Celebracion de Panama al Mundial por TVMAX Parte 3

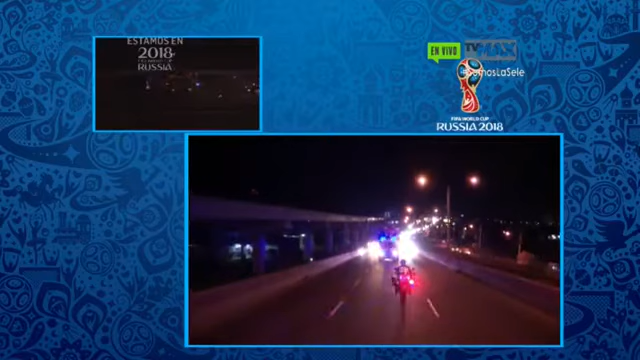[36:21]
Vamos a ver hacia dónde toma entonces la caravana, fuertemente escoltada por la Policía de Tránsito y los motorizados de la Policía Nacional. La gente de los barrios ha salido emocionada. Mucha gente que hoy trabajó todo el día y que quizás hasta esta hora por los tranques llega a su casa o por estos turnos, pues hasta ahora es que pueden llegar a su casa, se han detenido, no importa si hace hambre, no importa si hace sed, no importa si hay cansancio.